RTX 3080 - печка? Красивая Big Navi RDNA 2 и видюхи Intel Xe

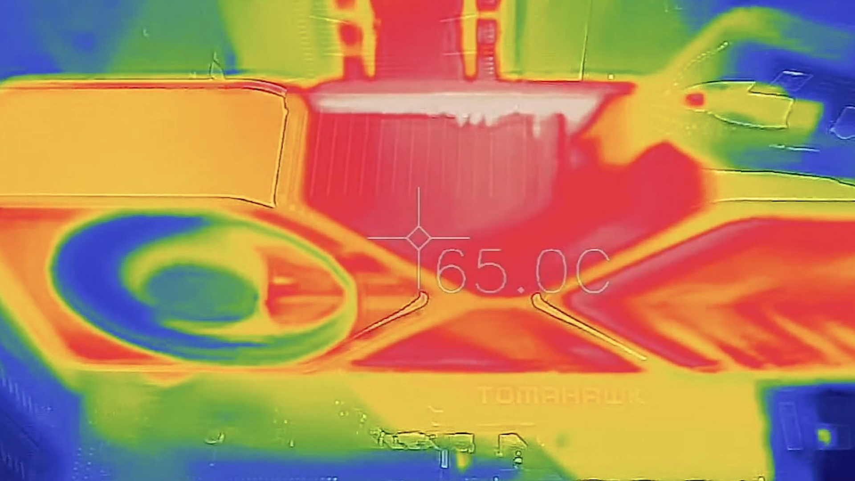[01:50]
On screen: spot 65.0°C
Под 8-минутной нагрузкой радиатор GeForce RTX 3080
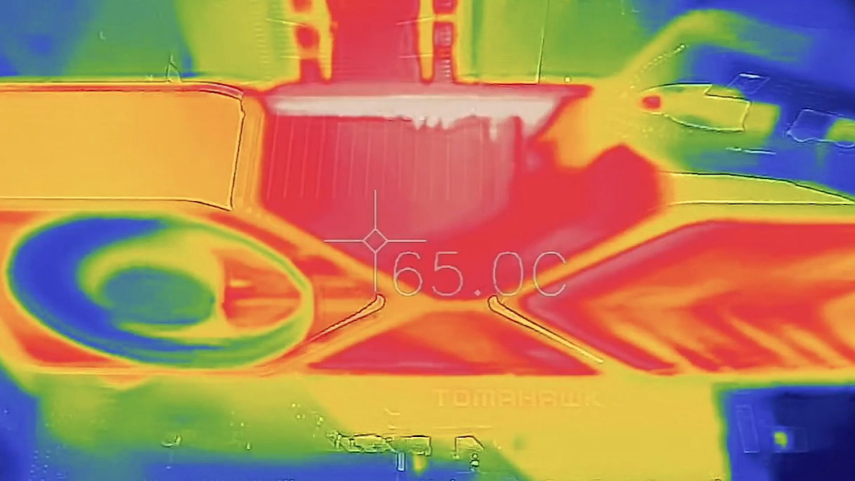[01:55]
On screen: spot 65.0°C
Founders Edition в центральной части разогревается до 65 градусов.
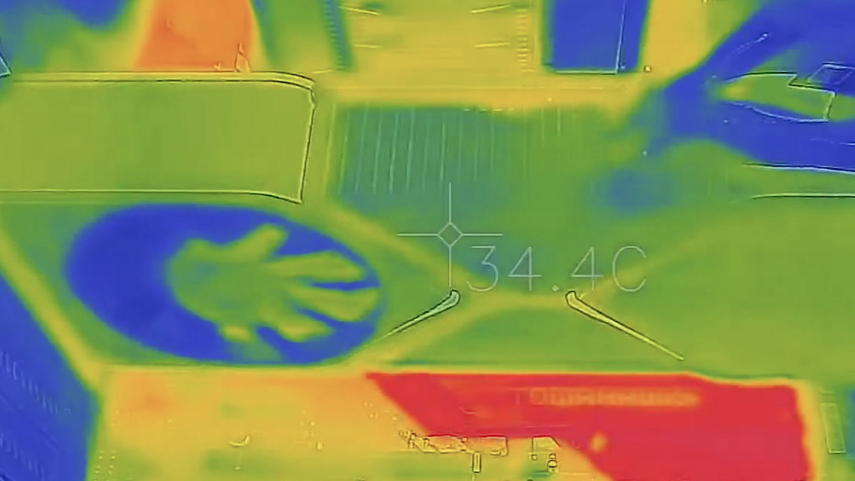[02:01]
On screen: spot 34.4°C
Но это не сильно дает понять реальную температуру на чипе. А вот один из западных блогеров протестировал видеокарту 4Mark с открытым стендом.